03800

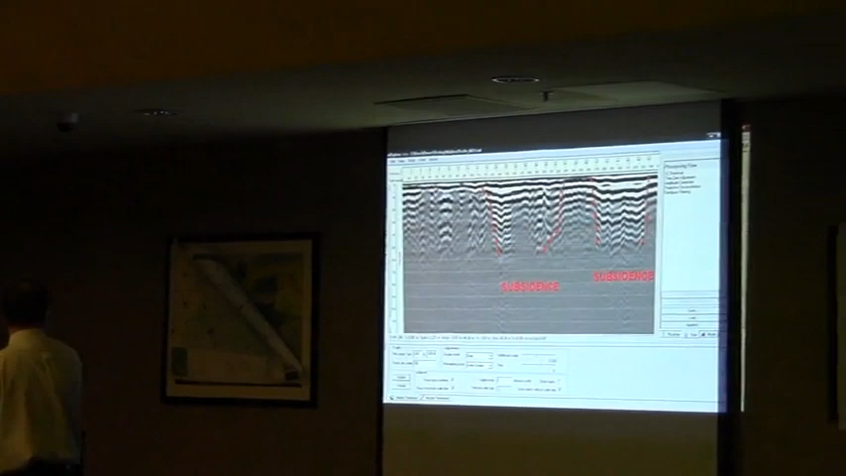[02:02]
but we basically saw two or three big, or four or five meter side diameter features out there.
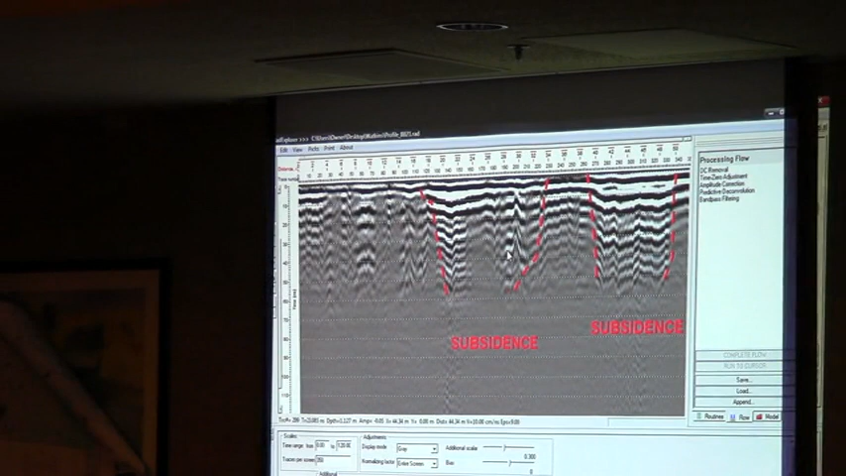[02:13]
And then a whole rim of interrated sand that ran around the edge of this thing, so this is,
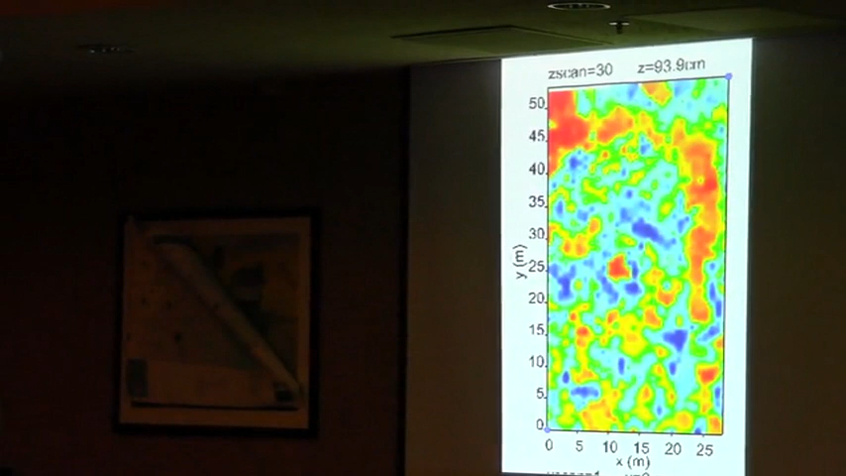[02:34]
and we can see that there's kind of iron cemented sand that's not allowing radar energy to pass basically, it's bouncing off that, and that's what's on the rim of this.